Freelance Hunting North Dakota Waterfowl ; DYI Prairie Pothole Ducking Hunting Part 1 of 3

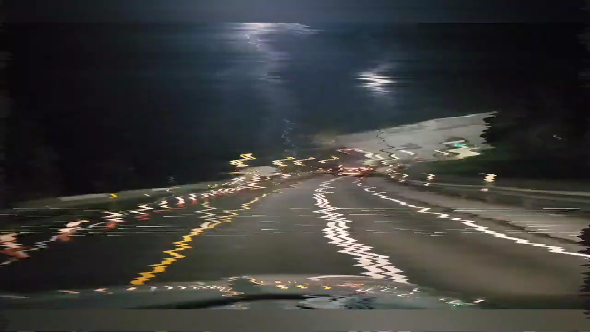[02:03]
country all right we are passing through the Allegheny Mountains and by through
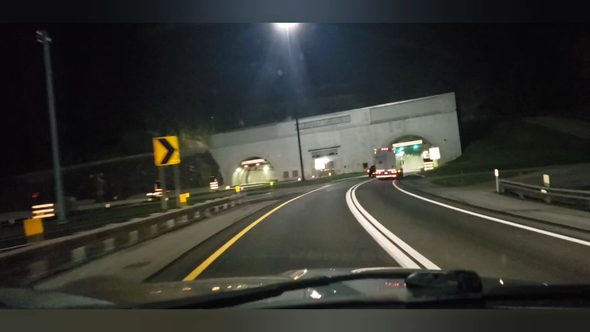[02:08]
we are literally going through the Allegheny Mountains look at these guys look at these guys